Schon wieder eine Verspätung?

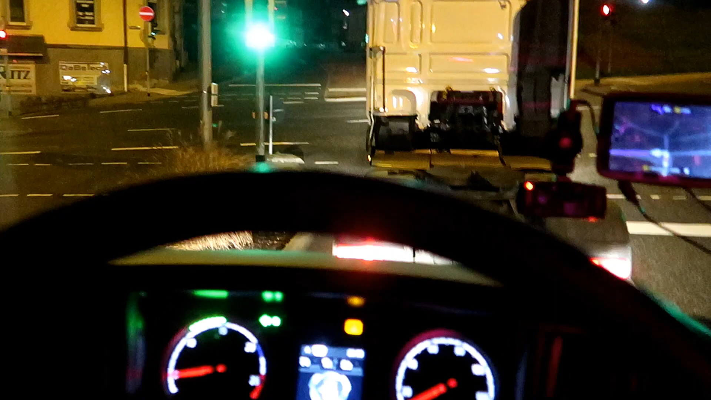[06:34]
So, wir sind jetzt auf der Weg zu meinem ersten Kunden und da stelle ich den Auflieger, den ich hier habe, planmäßig ab, der ist beladen, mit Leergut und,
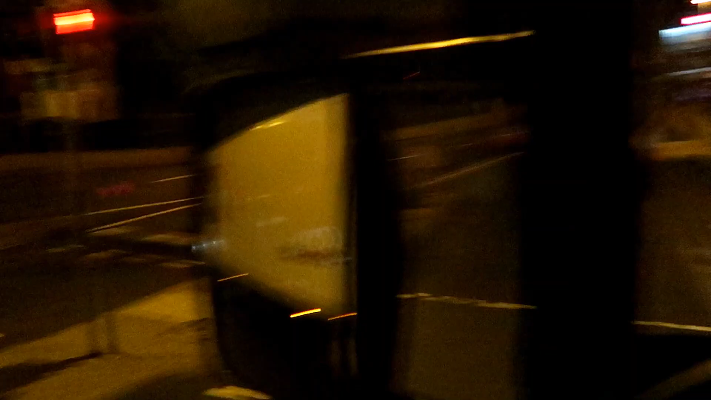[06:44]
oh, ein Kollege hinter mir, nice!
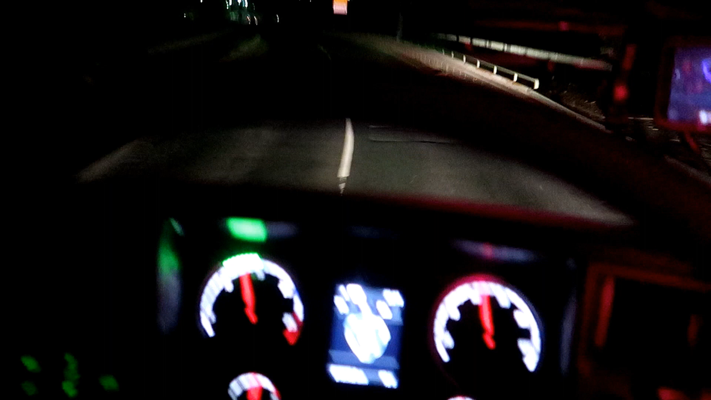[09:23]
Da ist er. Da ist er, da unten. Tatsächlich, man ist, nee, nee, das ist eine Solo-Zugmaschine. Nee.
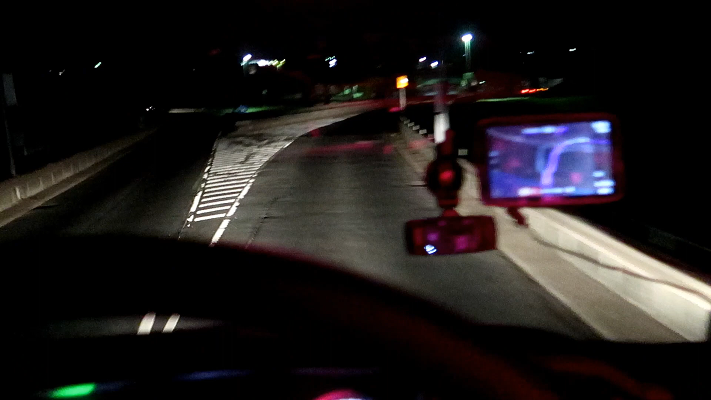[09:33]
Da kommt man normal von hier oben jetzt runter. Aber ich glaube nicht, dass du da schneller bist.
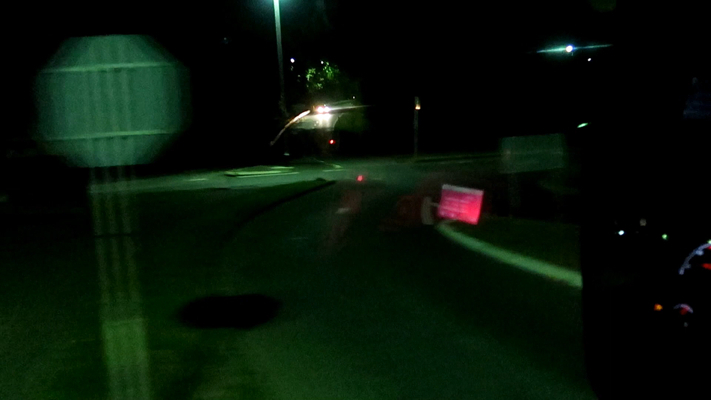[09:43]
Sehen wir ja gleich. Ach, da oben kommt mein Kollege. Da fährt er. Da, da. Das hast du dir so gedacht. Bist du nämlich nicht schneller, wenn du da unten langfährst, äh, oben rüber.